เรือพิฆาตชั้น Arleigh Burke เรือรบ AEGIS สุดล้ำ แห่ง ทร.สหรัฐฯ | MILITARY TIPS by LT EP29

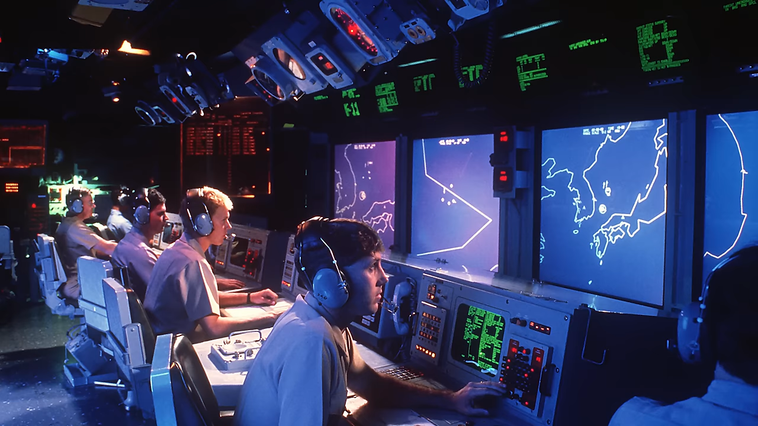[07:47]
คือเรือลาตเวน USS Ticonderoga และหลังจากนั้นก็มีการนำมาติดต
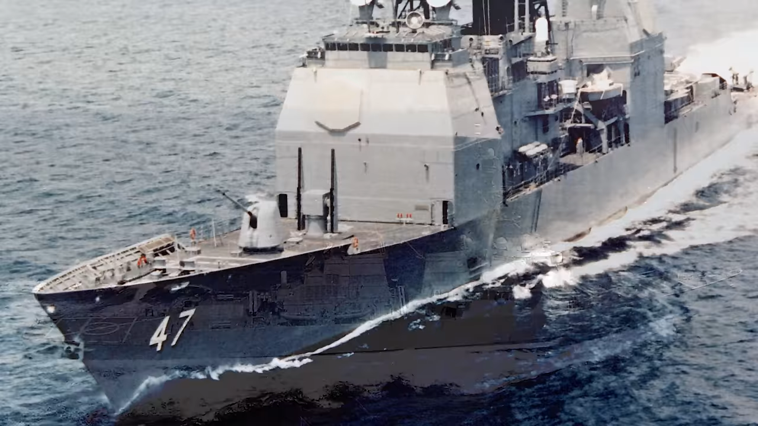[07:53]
ั้งใช้งานบนเรือพิธิคาตชั้น Alriberg ด้วยเช่นกันแต่ไม่เพียงจะใช้งานในแค่กองทับเรือศาลัดเท่านั้น ระบบ Aegisยังถูกนำไปใช้
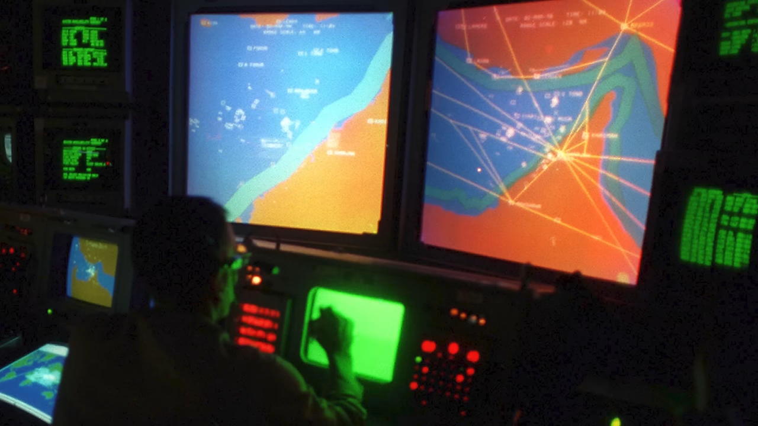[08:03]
กับเรือพิธิคาตของญี่ปุ่น เกาหลีใต้ ออสเตเรีย
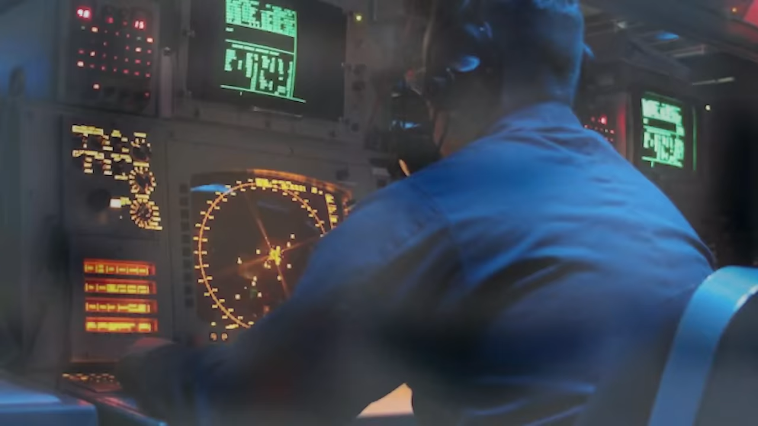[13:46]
โดยมันสามารถติดตามเป้าหมายได้พร้อมกันสูงสุด 200 เป้าหมายตอนหนึ่งด้าน
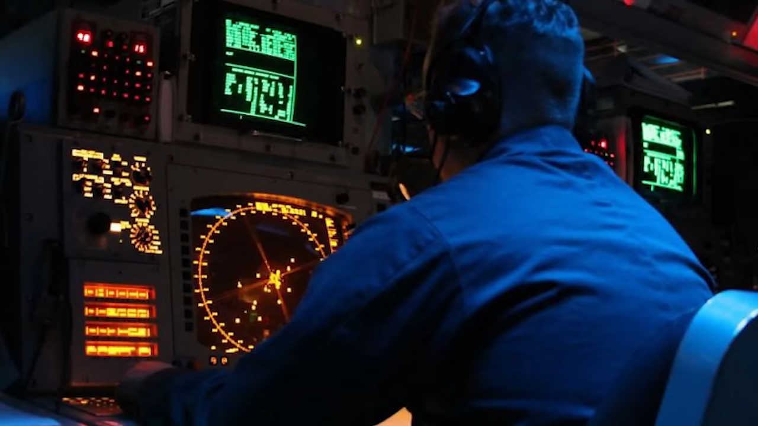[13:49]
และเมื่อรวมกันทั้งหมดอาจได้มากถึง 800 เป้าหมายเรือใน Flight 3 ที่กำลังจะเข้าป
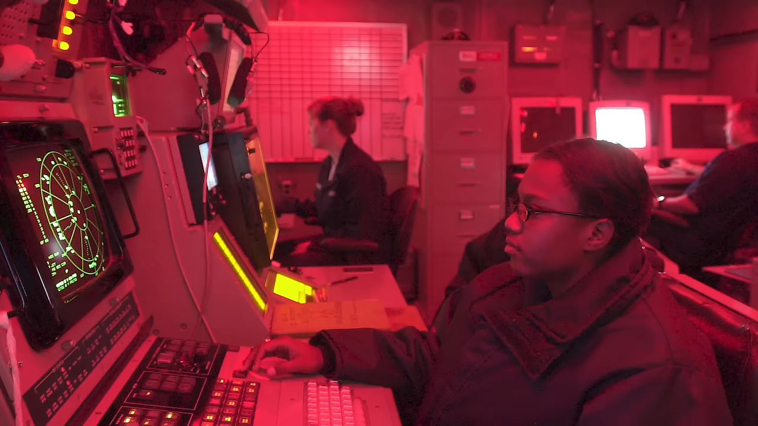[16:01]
ในอีกทางหนึ่งมันก็ทำนัดที่ในการบันทึกค่าสัญญาณที่รับมาได้ในกร
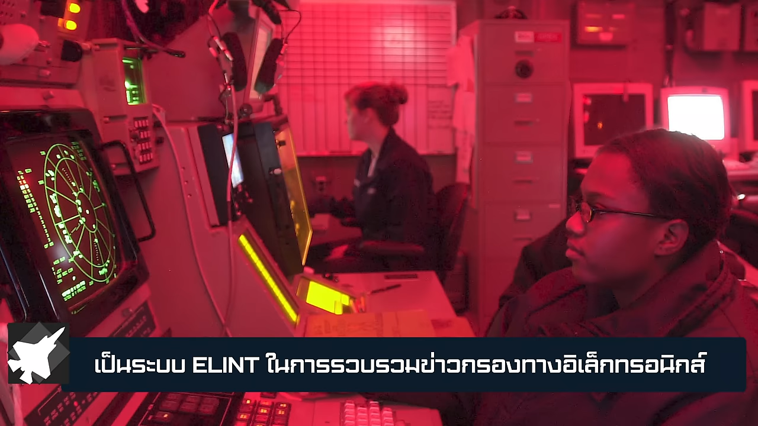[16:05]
ณีที่ทำพรรกิจการลาตเวนรวบรวมข่าวกลองทาง Electronics